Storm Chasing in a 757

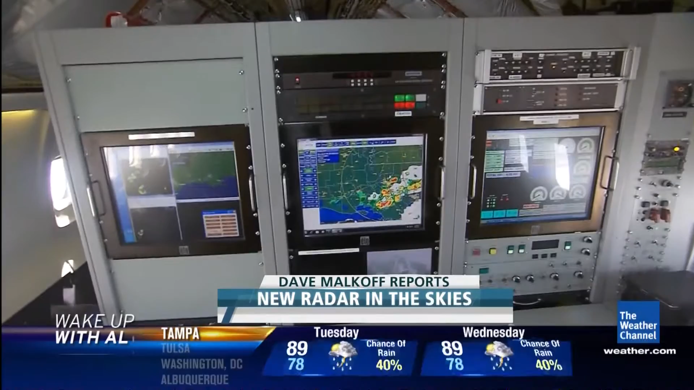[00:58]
seats should be i wouldn't fly through this red area here my name is helmut egelink i'm a test pilot
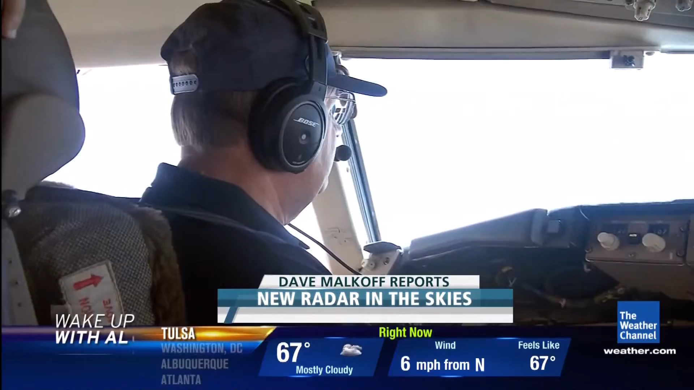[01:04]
for honeywell we're flying from atlanta down to the gulf coast purposely into the path of that thunderstorm so we're flying as close as we can to this thunderstorm but then around it right yes we're about 30 miles out right now but at eight miles minute we want to head toward that it doesn't
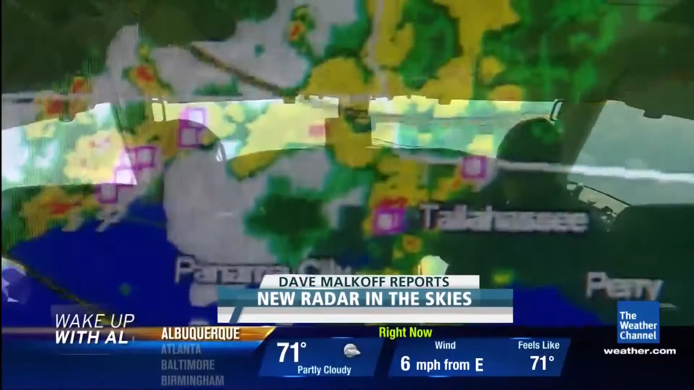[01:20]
take long before we're right on top of that storm this uh reversed comma
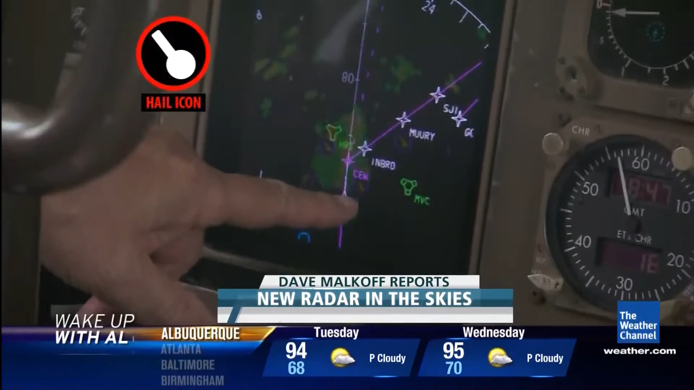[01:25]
or whatever it is that's hail hail is very dangerous for an aircraft it can damage the windshield it can cause damage to the front leading edge
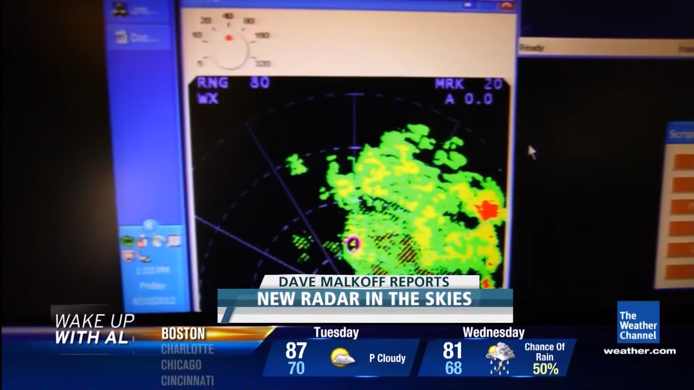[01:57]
computer does the math creating a 3d map of the bad weather ahead if you are in clouds like this you don't
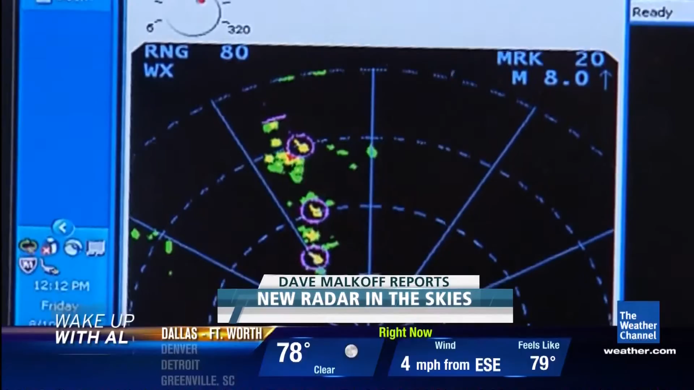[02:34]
where we are now you can see there's a reduction most of the time you would try and fly over weather